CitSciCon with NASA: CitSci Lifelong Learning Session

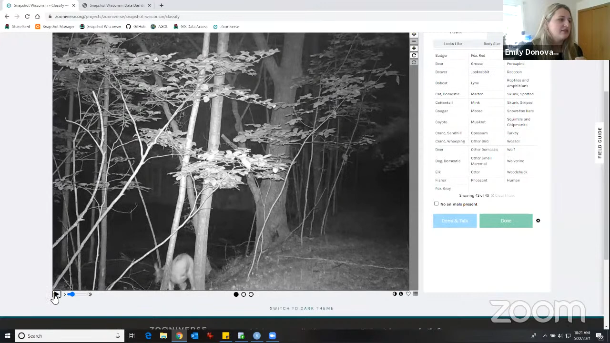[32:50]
So I hit play down here and we see that there's a white-tailed deer moving down here. And I don't see that it has antlers. So I'll click deer. And I'm going to click one antlerless deer. And then we also have an optional behavior question for elk and deer. It's moving. Sometimes these are difficult to answer.
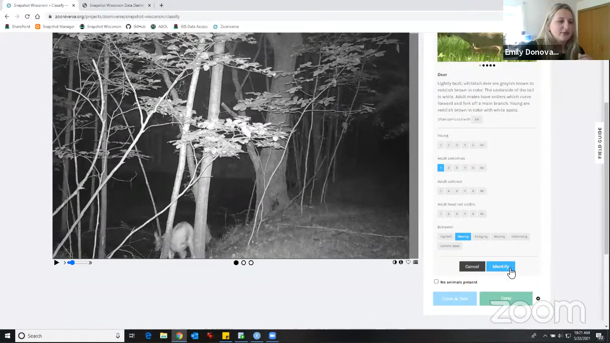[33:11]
So that's why it's optional. I'll click identify. And then for this example, I'll just click done and I'll get served another set of three random photos.
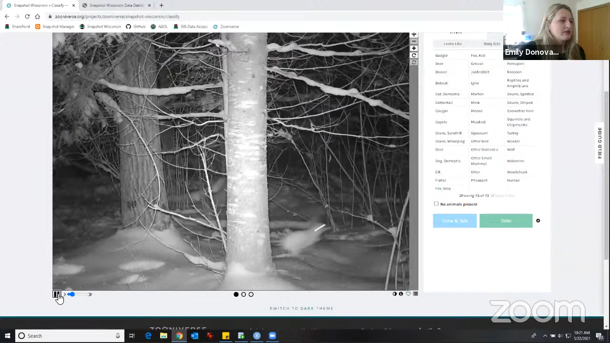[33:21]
So here, it's a little blurry, but I'm pretty well versed in identifying blurry trail camera photos after my three years on the project. So I can tell that this is a snowshoe hare. However, if I didn't know, I can click on the field guide over here and I can explore.
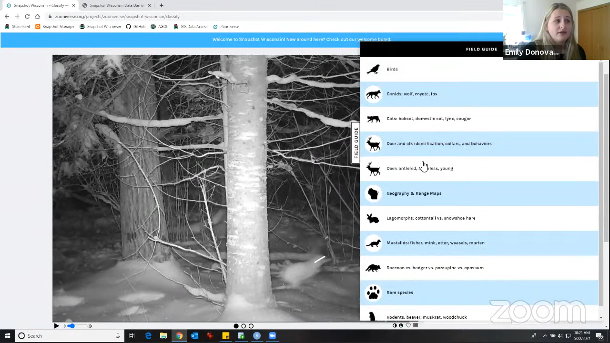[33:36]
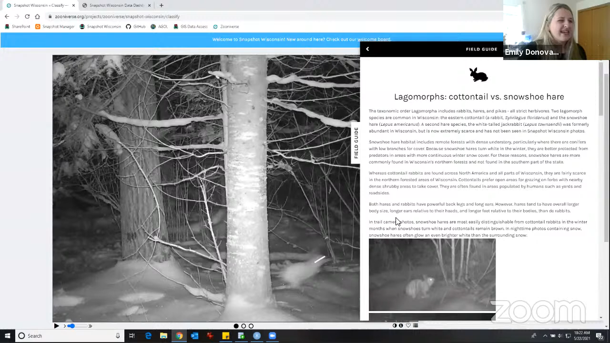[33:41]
So I know that it's a lagomorph or I can't, you know, maybe I didn't know if it was a snowshoe hare or a cottontail rabbit. Those are two main species of lagomorph in the state.
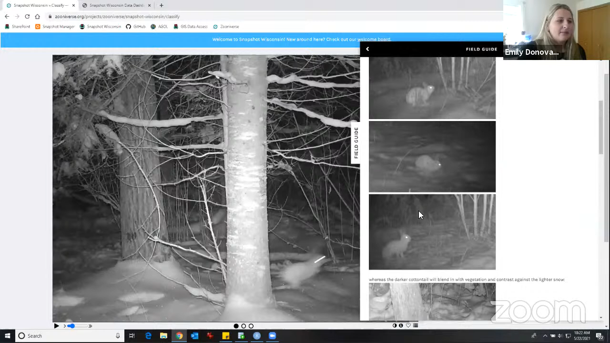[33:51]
And here I can look at pictures and read some more information that might help me identify.
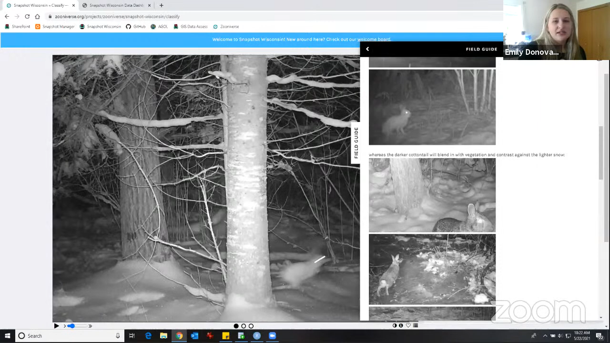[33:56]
So you can do this even if you don't have any experience with Wisconsin's animals. So I'll go to the snowshoe hare button. I'll click how many won. No young present. And I'll hit identify.
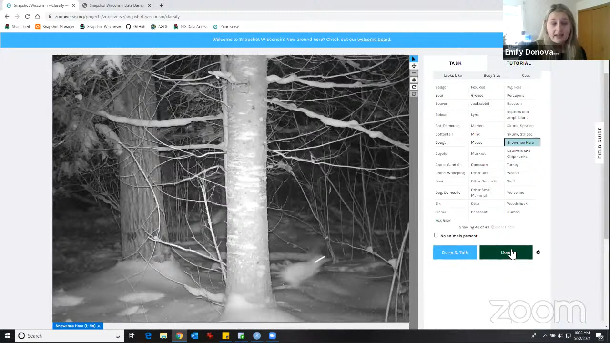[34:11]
Once I've done that, I can either hit done again and get served more photos or I can hit done and talk.
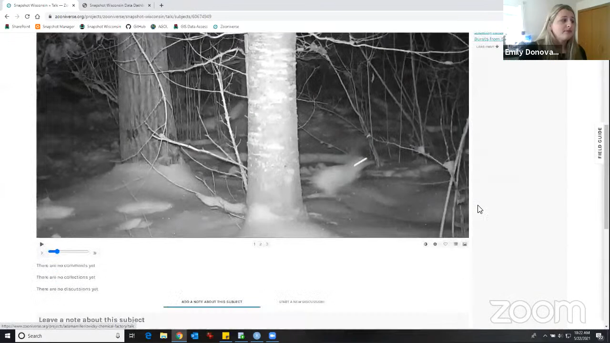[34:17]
This is where if I wasn't sure about my classification, I do have to make a guess before I can get to this page. But if I wasn't totally sure, I could say, you know, I think this might be a snowshoe hare, but I'd really like somebody to confirm for me. Or maybe it was just a really cool photo and I wanted to just share it with everybody else.
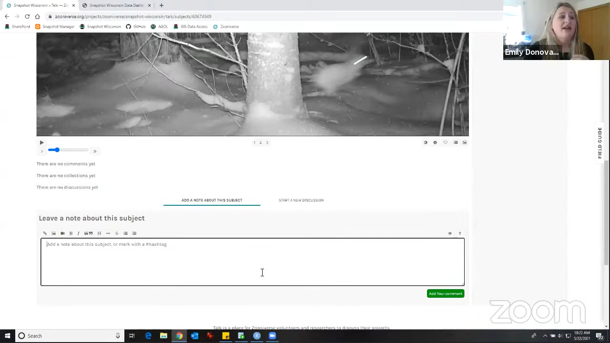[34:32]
If I put my comment here and hit add comment, I'll show you where those comments are populated.
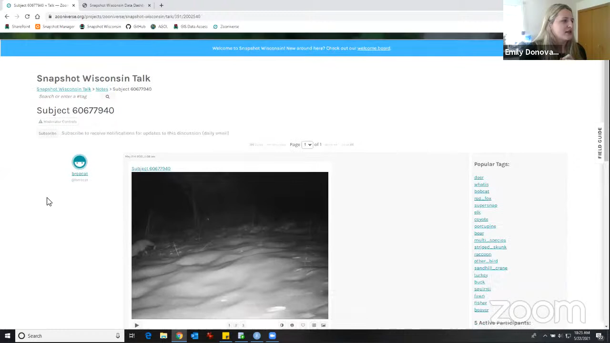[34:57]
This person wasn't sure about their classification.
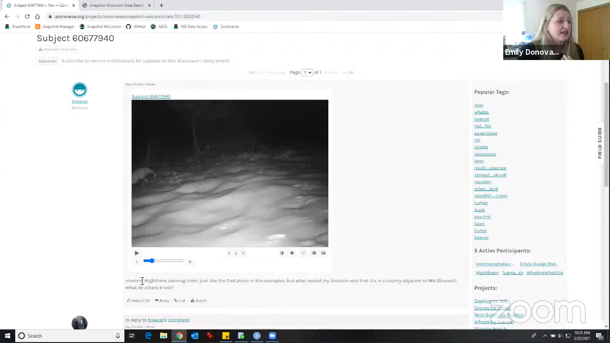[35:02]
They said, I guessed it was a Martin, but I can't really tell. And this is kind of a difficult photo to tell. Here, one of our moderators jumped in right away and said that she thinks it is a red fox.
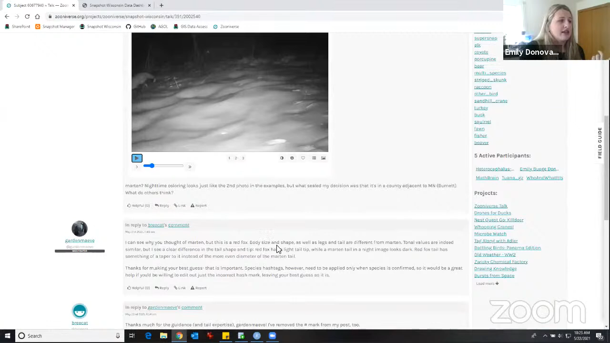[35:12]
And then gave a description of why she thought it was a red fox. And then the person said, great, thanks.